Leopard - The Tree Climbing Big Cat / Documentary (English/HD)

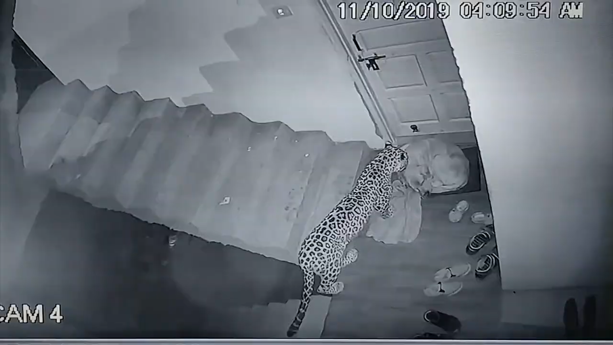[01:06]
Being masters of ambush and stealth, they are known to enter villages undetected and steal sleeping dogs during the night.